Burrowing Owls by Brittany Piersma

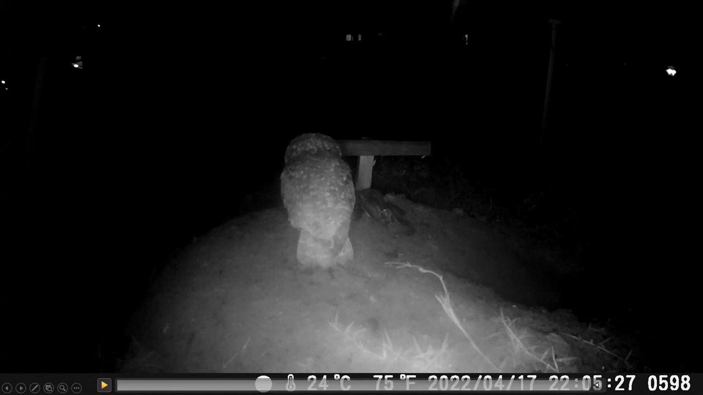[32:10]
is on our facebook of awe biology blog so if it doesn't play very well for you you can watch it on there but the male will do most of the hunting
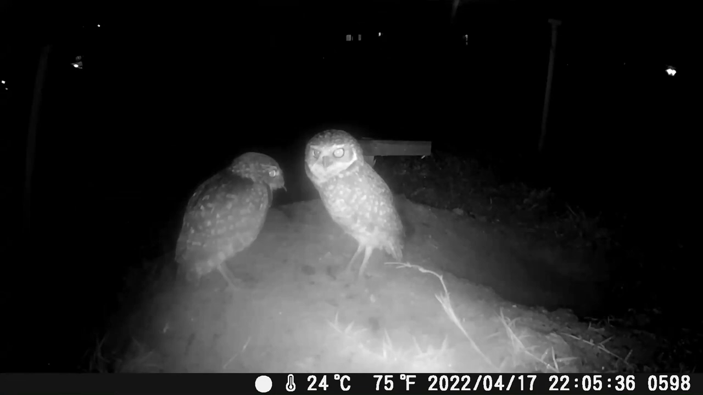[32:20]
but i have noticed that the female every once in a while will go out on her own as well so sometimes if he has an item he'll call her in and have her come over and grab it to go down the burrow if he calls her and she's not present sometimes he goes down the burrow by himself and feeds the chicks but at this point he has a big frog underneath his foot that he's going after so she went and got a small cricket so she could feed the young ones that weren't ready to eat that big frog and they'll they will tear them apart but it seems